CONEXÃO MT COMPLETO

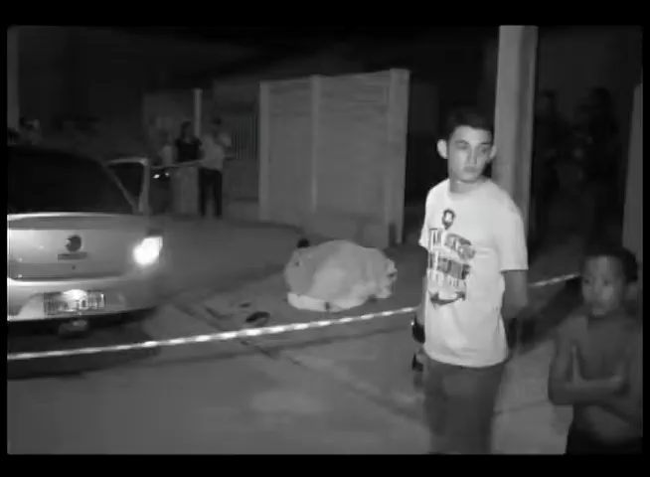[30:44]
Um corpo estirado no chão em frente à residência de Paulo William Pereira da Silva, de 32 anos. Segundo informações de testemunhas, Paulo estava nesse carro, nesse Voyage Prata.
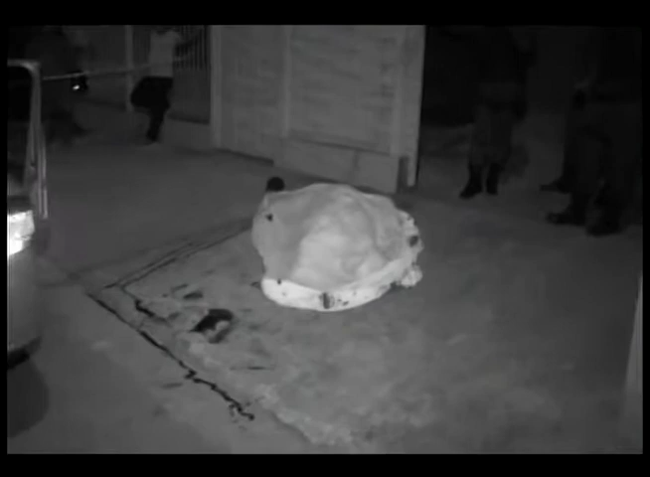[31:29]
ele deflagrou mais três a quatro tiros que atingiram o peito e também o rosto de Paulo, que já caiu sem vida na calçada.